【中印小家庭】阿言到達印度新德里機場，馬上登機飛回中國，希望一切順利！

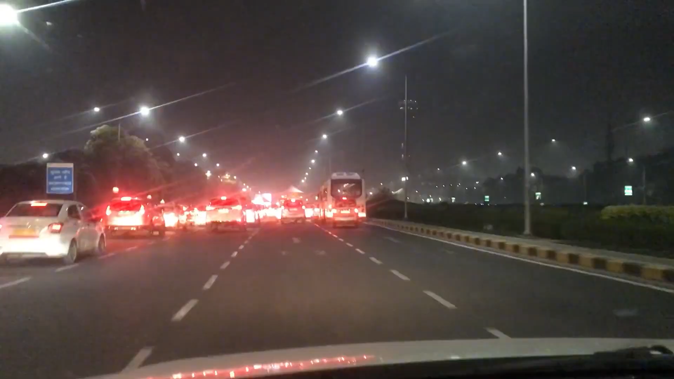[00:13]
啊，前面有过安检了，所有的车都有过安检了，只有警察他在看。今天晚上、明天晚上、后天我会签到的。 他都感冒了，对，他都感冒了，但是还是他要来，